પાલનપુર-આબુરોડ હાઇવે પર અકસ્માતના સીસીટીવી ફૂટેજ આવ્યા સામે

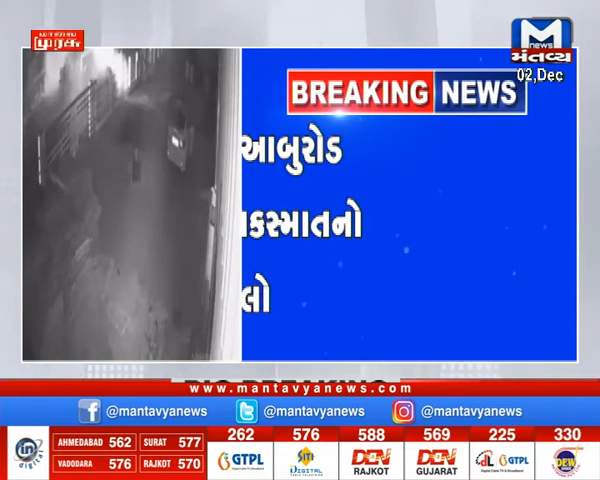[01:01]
तमाम जे द्रश्यों छे CCTV फुटेज मड़ी आव्या छे जे ना आधारे अत्यारे पोलि
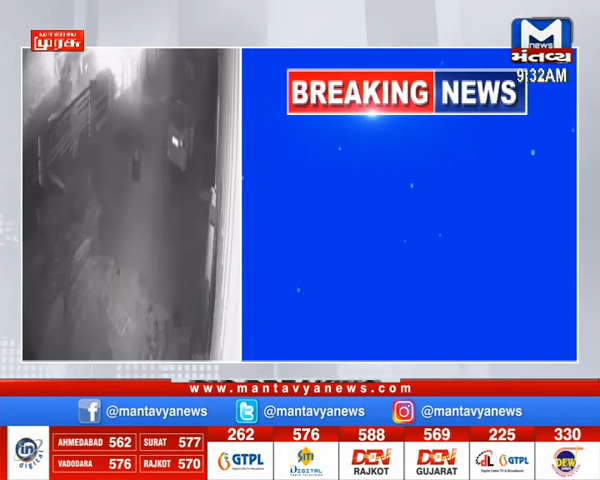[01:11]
पालनपूर आबुरोड हाईवे पर आ समगर अकस्मात नी घटना के जेना द्रश्यों अहीं उपस्थित CCTV कैमेरा मां कैद थाया छे केविरिते समगर अकस्मात सर जायो बै कार आमने सामने टकराई अने ते दर्म्यान
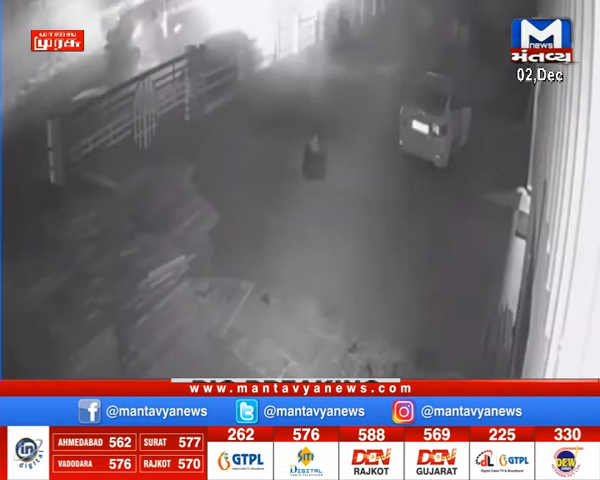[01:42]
तमाम द्रश्यों जोआ मड़ी रहा छे तो बैक कार नी अर्फेटे अनिय वाहनों पनाविया अनिय के टलाक लोकों ने इजापन पहुंची हाती परन्तु त्रोन लोकों आ समगर अकस्मात नी घटना मां मौत ने भीटिया तो आबू